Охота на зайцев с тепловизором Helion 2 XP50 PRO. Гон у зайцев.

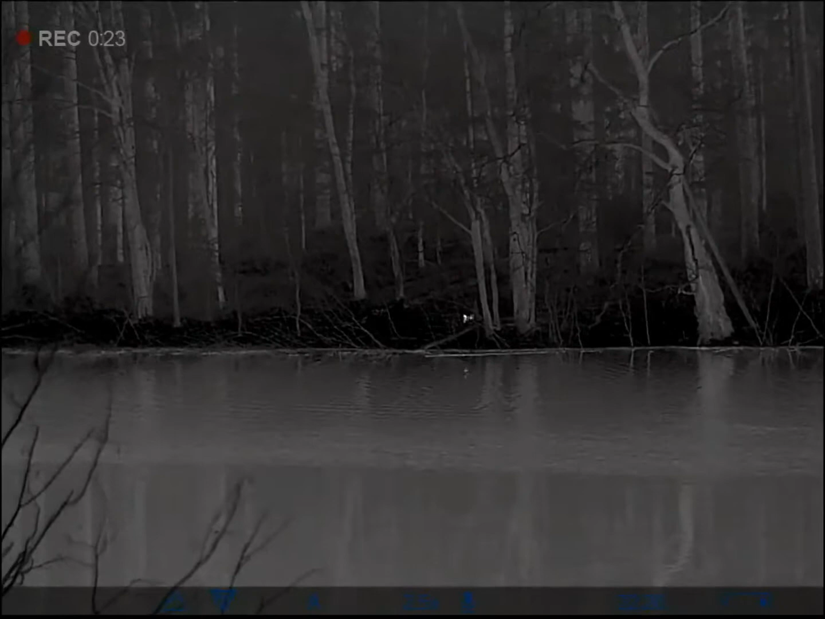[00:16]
Он явно что-то выискивал, и это что-то было точно не еда.
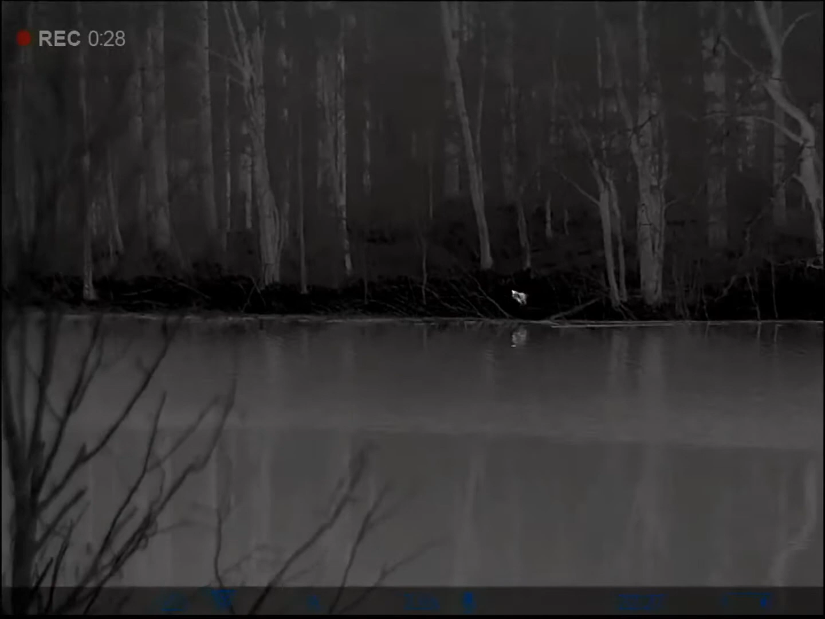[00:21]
Ответ на этот вопрос нашелся быстро. Посмотрев туда, куда двигался косой, я увидел нечто занимательное.
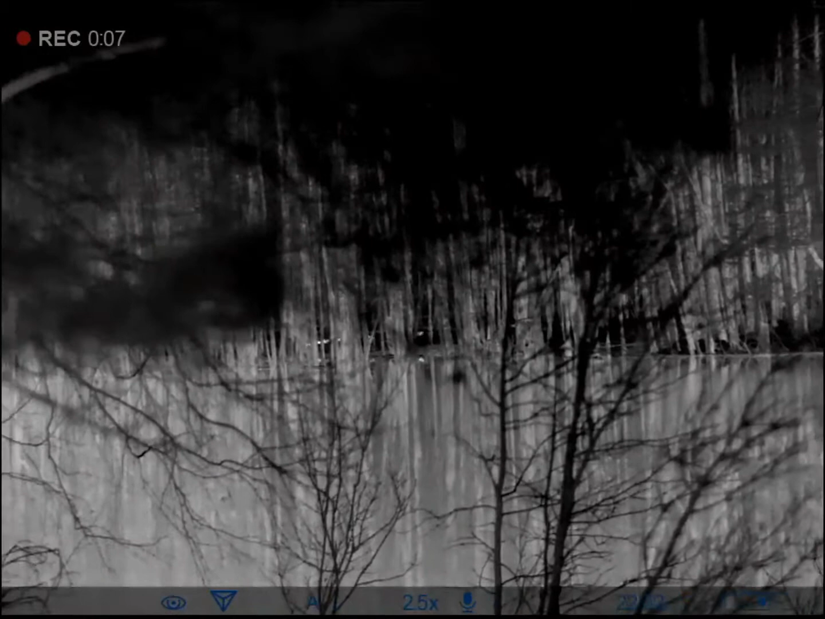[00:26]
Впереди метров 240.
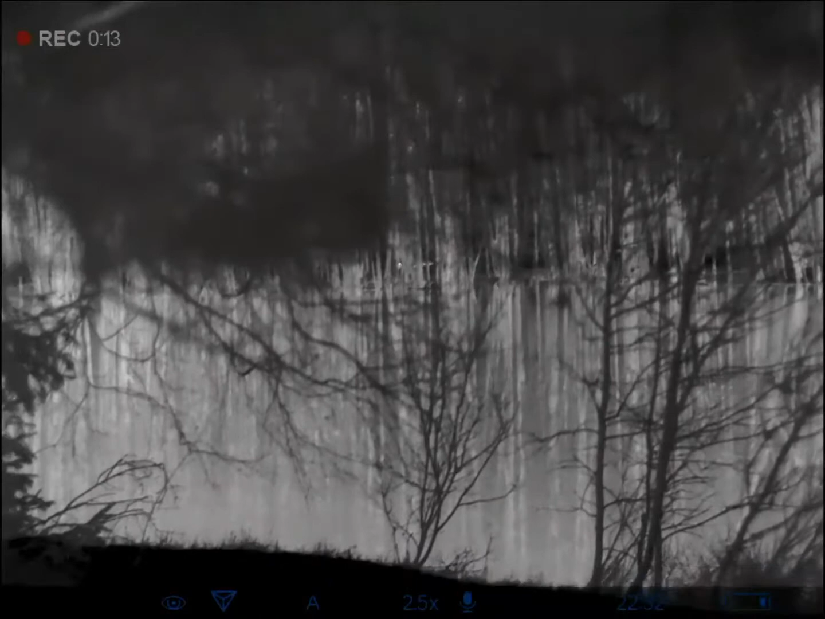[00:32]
Семь зайцев проводили марафонский забег. Ушастых гон шел. Мой зайц немного замешкался, разбираясь в следах.
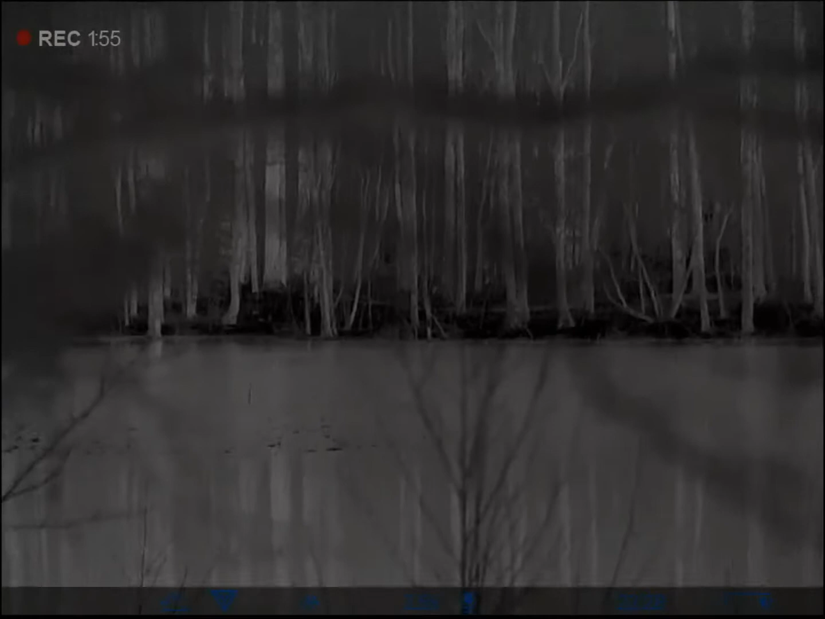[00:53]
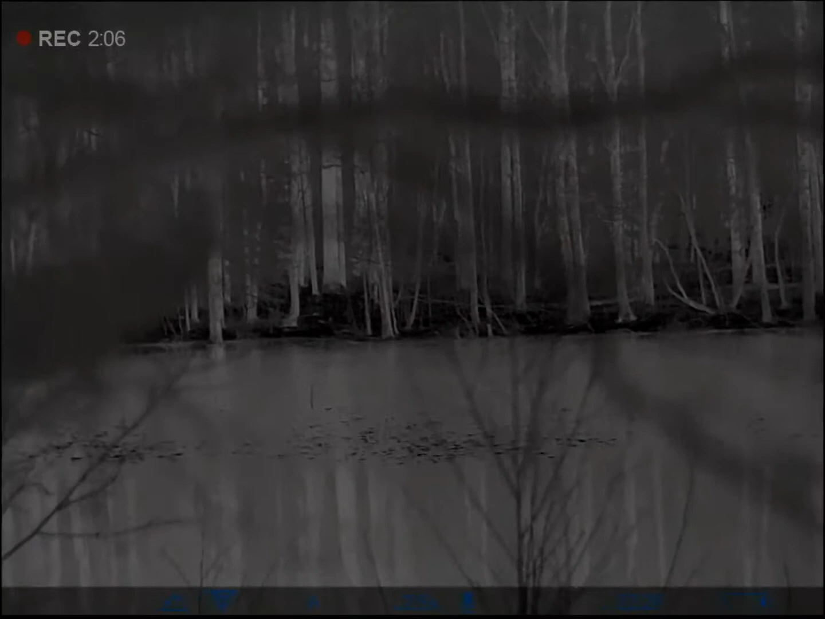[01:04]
Разобравшись, во весь дух припустил за ними вдогонку.
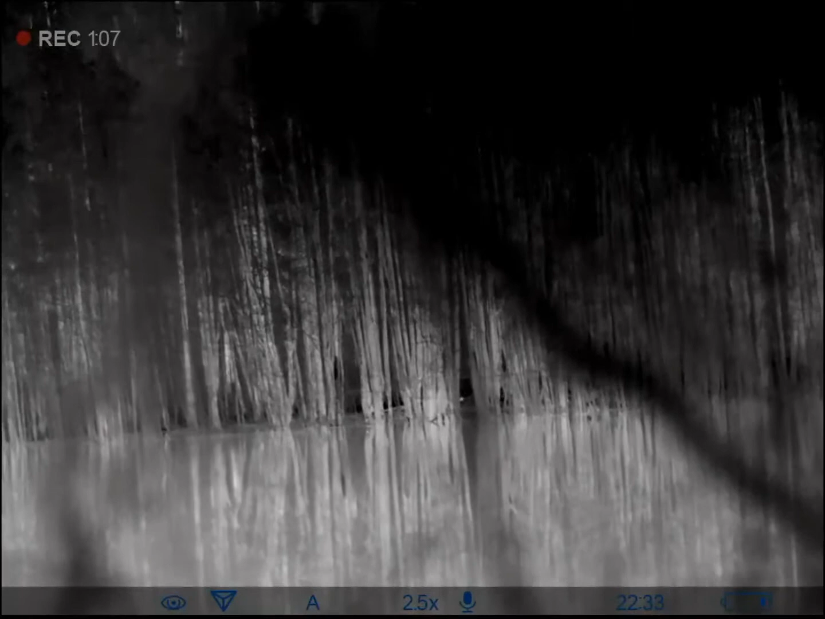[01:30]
Вот, семь зайцев продолжили свой забег и скрылись из виду.
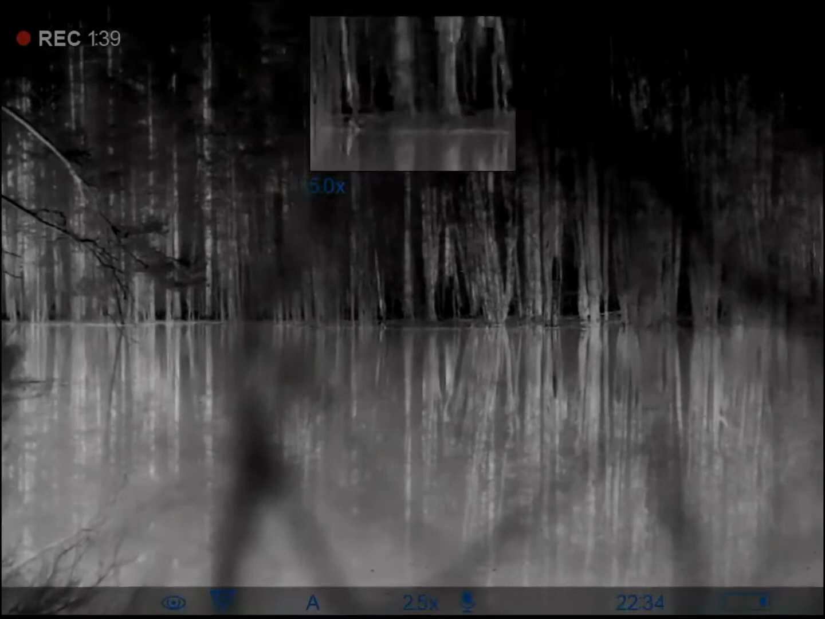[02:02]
Я уже даже начал переживать, а догонит ли он команду.
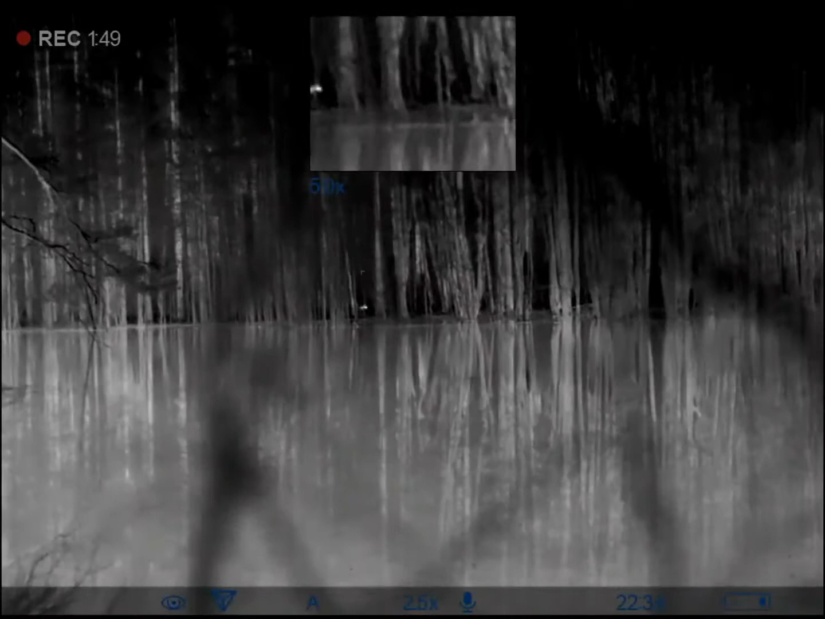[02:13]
Ну вот, наконец, пробежал и он. Восьмой. Субтитры сделал DimaTorzok